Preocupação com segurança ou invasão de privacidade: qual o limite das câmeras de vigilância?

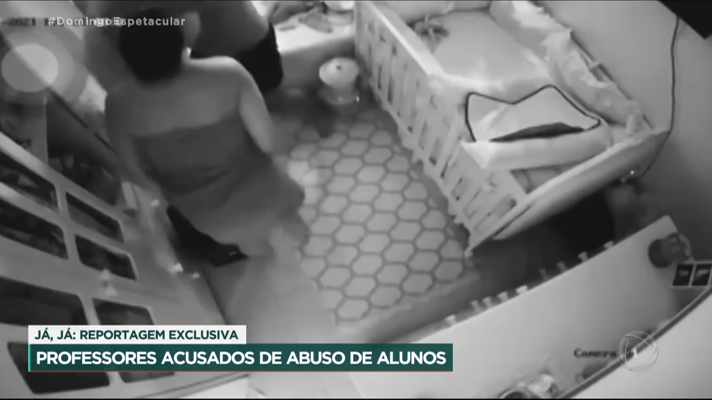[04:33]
As imagens viralizaram e Ives acabou preso por três meses.